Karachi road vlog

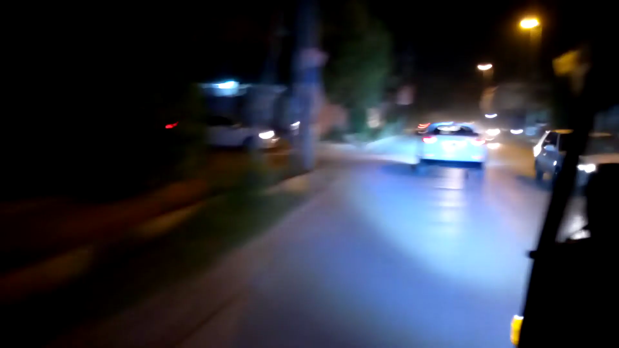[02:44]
घर यह रोड होरा है यह दोना अभी यह आगे नीपा चुरंगी वना कुल आगया है कि क्विश्टी आखिना पना में,
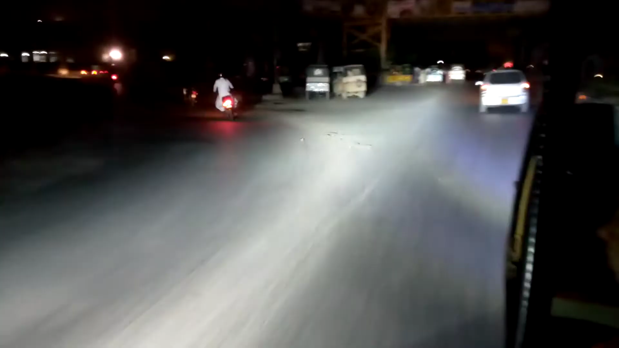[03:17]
निपा चुरंगी अगयी है यह निपा हम लोग प्रॉस कर रहे है इंद अब चुरंगी वाला फ्रिज्ज है
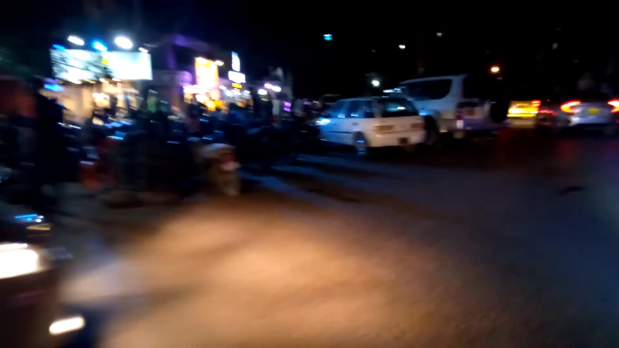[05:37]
जहर चुरंगी और इस तरफ सेरा और यह सारे चाय वगएरा, गूल कपे वगएरा, खाने पीने का सारा यहां पे,